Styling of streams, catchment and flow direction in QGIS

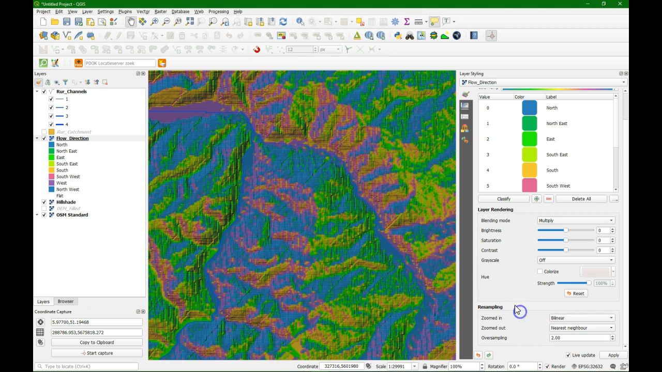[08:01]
But it is better to do that for the hill shade itself. Because that is causing the issues. So here I put the hill shade to be linear. And we see now a more smooth image appearing.
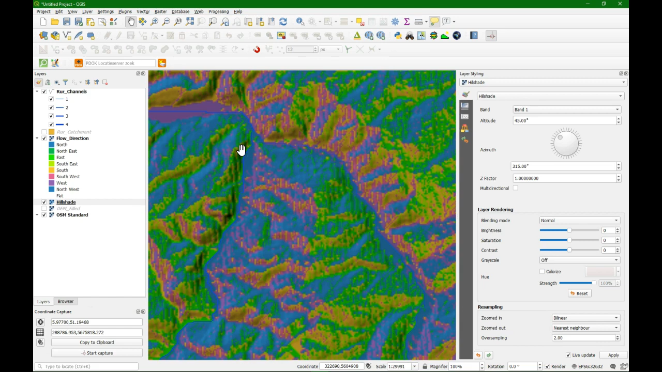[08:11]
And that just looks better with the hill shades. We are now going to style the digital elevation model in a similar way. We already have the hill shade.
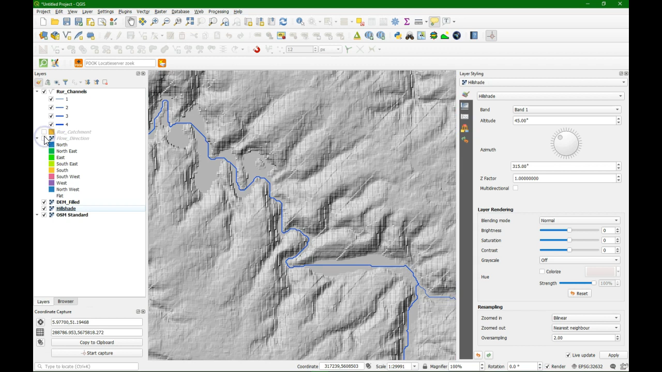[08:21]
We put the DM on top. And here we can then choose single band pseudo color. Because it is a continuous raster with gradients.
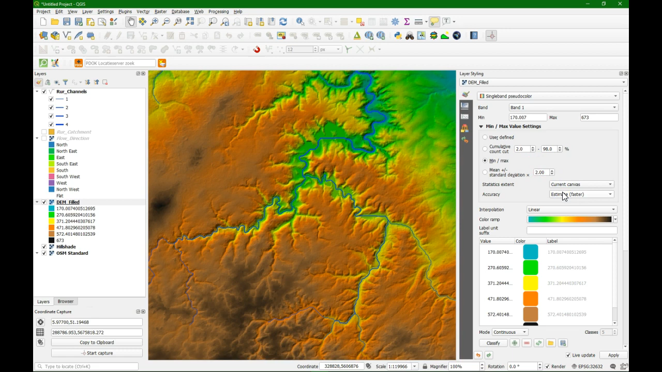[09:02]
We can change the stretching of the colors. Also to the area that we are zoomed in. To get more contrast. So now we have more contrast in the high areas.
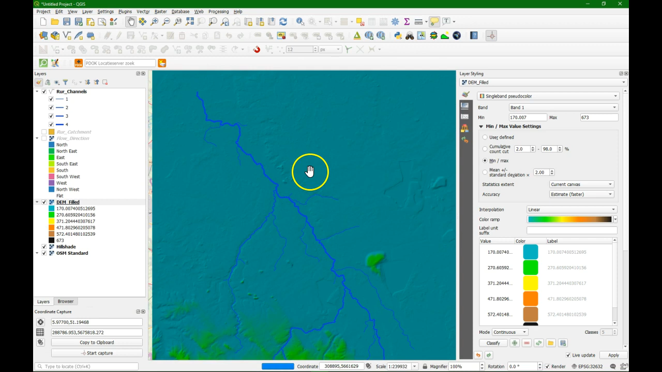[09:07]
And if I zoom in to the lower areas. And I click updated canvas.